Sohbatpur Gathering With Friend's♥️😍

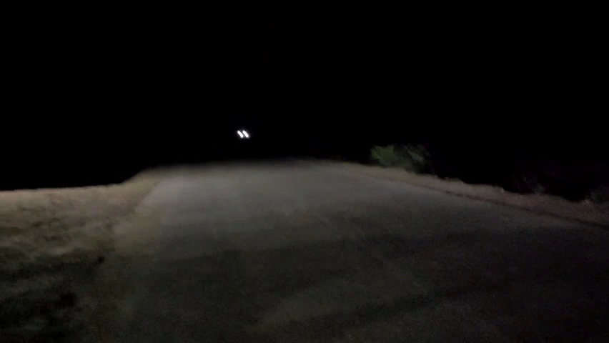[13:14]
خطرناک ہو چکا اوپر بادل بادل آگئے ابھی آپ لوگ کو نظر نہیں آرہ ہوگا یہ مین روڈ ہے سوبطپور کا اور اوپر بادل بادل